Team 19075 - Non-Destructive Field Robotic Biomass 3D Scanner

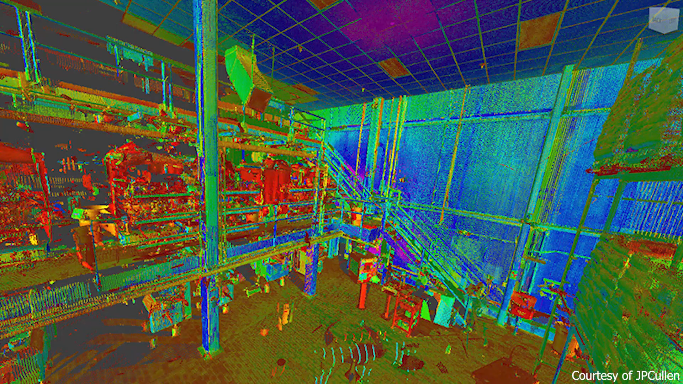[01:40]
Many non-destructive solutions use optical range finding, sonar, and photogrammetry.
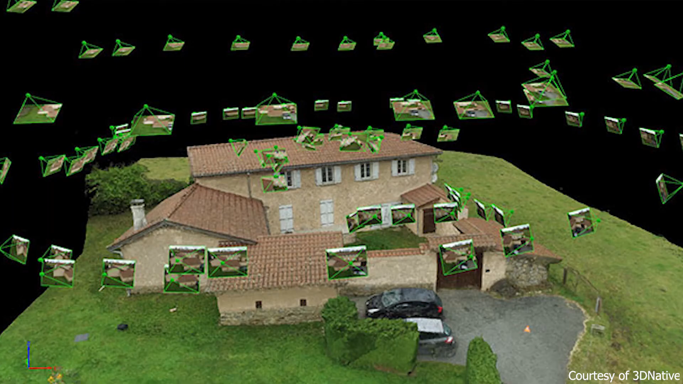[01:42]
These solutions range from modeling an entire field of crops to creating detailed 3D mesh objects of individual plants.
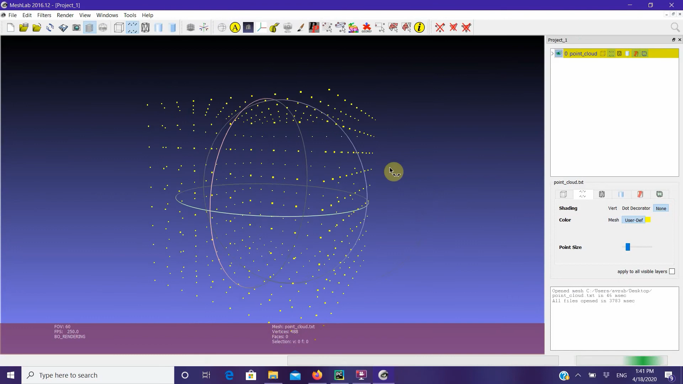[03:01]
Once a point cloud file is generated on the Pi, it is transferred via USB to an external computer.
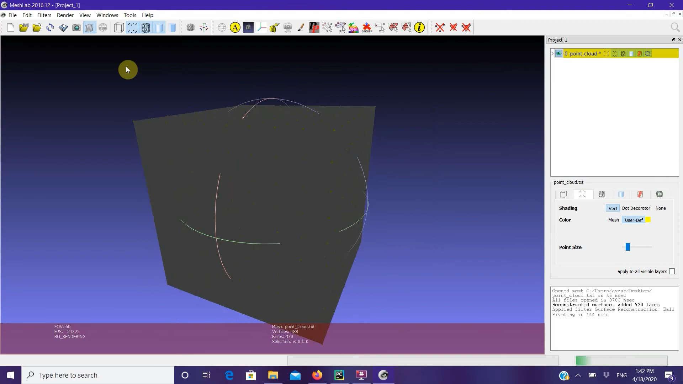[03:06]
From there, we use MeshLab and Cloud Compare to remove unrelated points, create a solid mesh of the point cloud data, and calculate the volume of the canopy.